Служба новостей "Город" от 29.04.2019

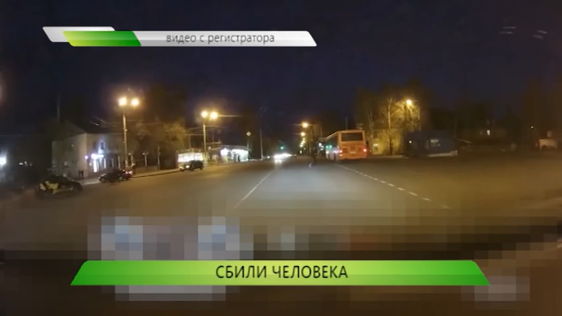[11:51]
Сбил человека на пешеходном переходе. В Сормовском районе три человека пересекали дорогу. Один автомобилист сбавил скорость у перехода. А вот следующий за ним водитель легковушки этого делать не стал. Он сбил пешехода на полной скорости. Молодой человек ударился об капот и отлетел в сторону. Тогда-то хозяин авто и решил затормозить. Очевидцы были в шоке от увиденного. Состояние пострадавшего сейчас оценивают медики.